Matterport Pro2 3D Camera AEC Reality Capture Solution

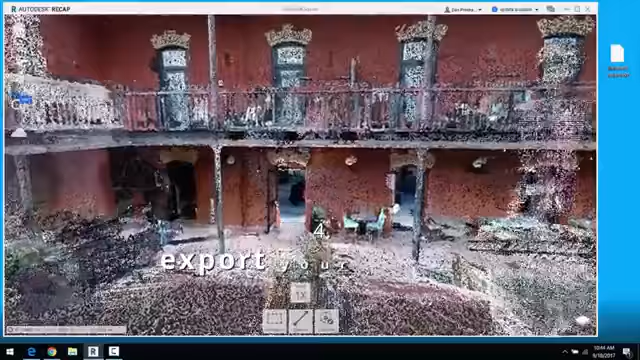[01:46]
Four, export your 3D data as a point cloud. Import the point cloud into any CAD program and